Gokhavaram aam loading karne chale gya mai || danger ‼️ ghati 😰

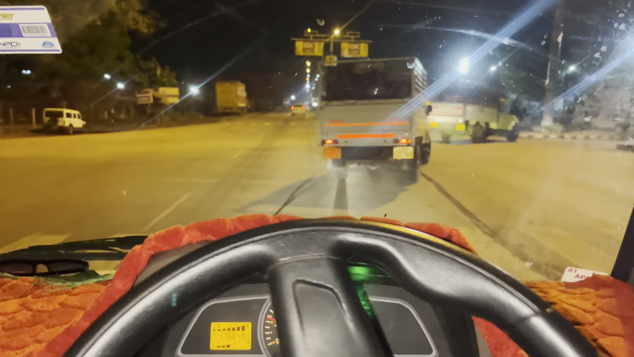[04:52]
अंदर से जगदलपूर सीटी में देखो तीनों गाड़ी � जा रही है तो
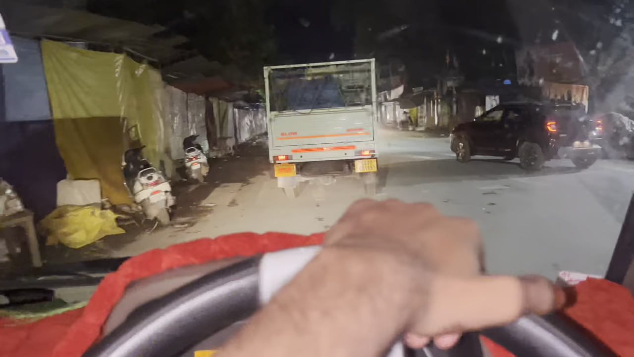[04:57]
गाइस अभी रात को ग्यारा से ज्यादा हो गया लेकिन यहां पर अभी जगदलपूर सीटी में लग नहीं
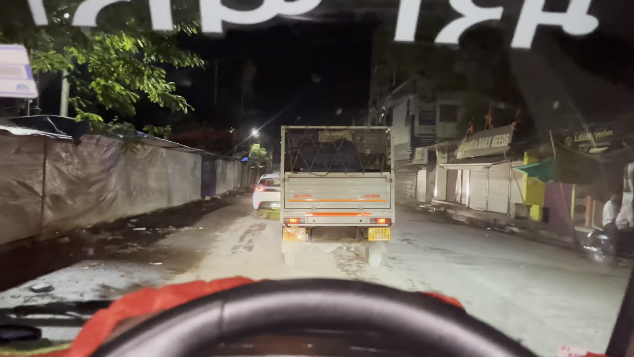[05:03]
रहा ग्यारा बाजाएपुरा अभी भी लोग दिखी रहे हैं तो गाइस
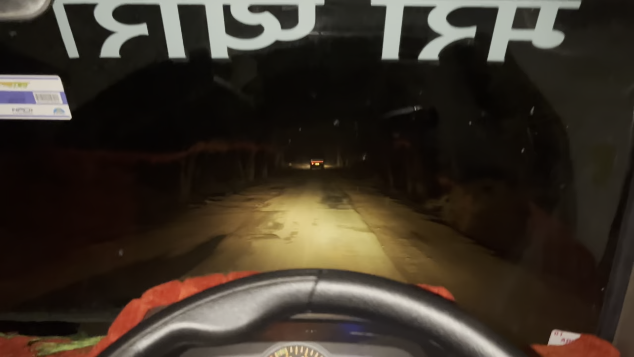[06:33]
चल रही है और यहां यह रोड में कुछने तो पहले बेरिया लगा हुआ था इसमें बड़ा काड़ी रावत में अलाव नहीं है
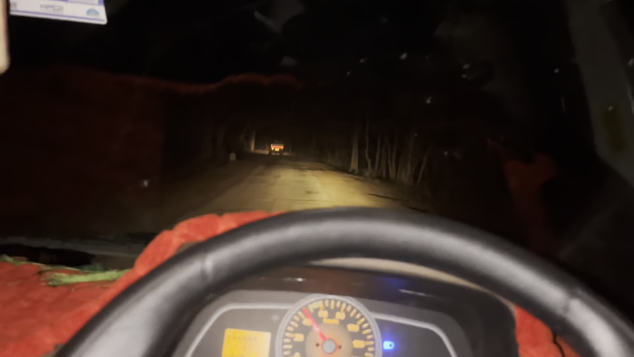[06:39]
चोटा काड़ी बद चल रहा है देखो गाइस पूरा जाटी है